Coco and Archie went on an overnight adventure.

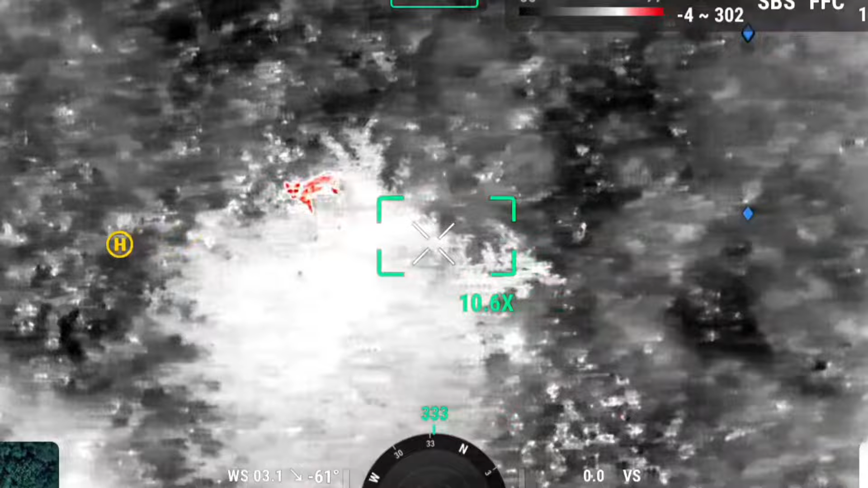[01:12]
so not exactly the best footage I'm probably making you dizzy but I was literally just flying the drone fast left fast right
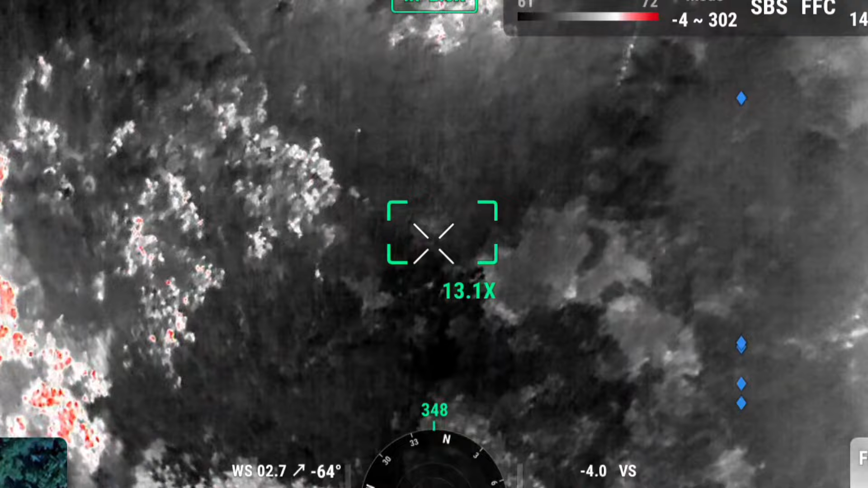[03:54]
if you look towards the edge of the field you can probably see the drone